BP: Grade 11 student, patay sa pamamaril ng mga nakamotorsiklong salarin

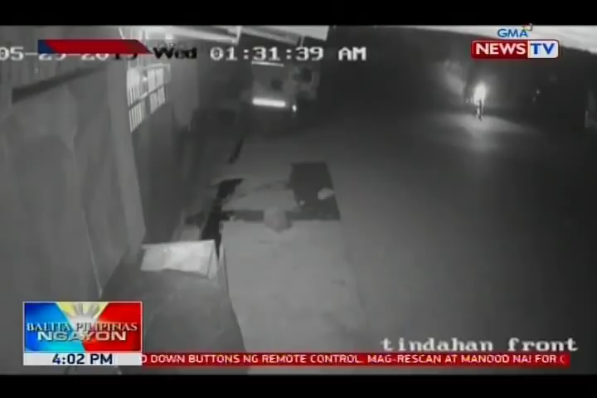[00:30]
Magkikita sa videong ito ang pagdating ng dalawang lalaking sakay ng motorsiklo sa Zone 6, Barangay Bugo, Cagayan de Oro City, Merkoles ng gabi.
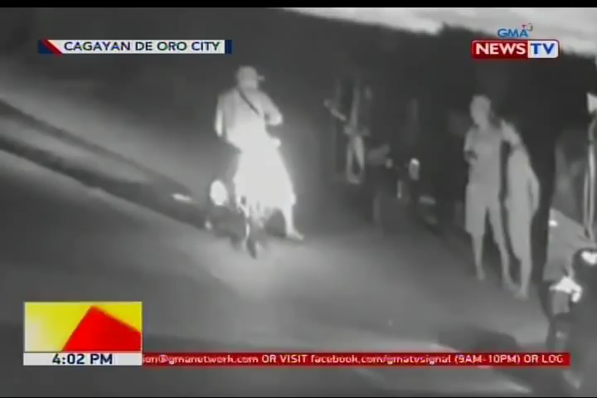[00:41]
Bumaba ang angkas nito at kinausap ang 19 anos na si Mark Lloyd Capablanca, grade 11 student. Tila kinakausap din ng rider ang biktima kaya lumapit sa kanya si Mark Lloyd.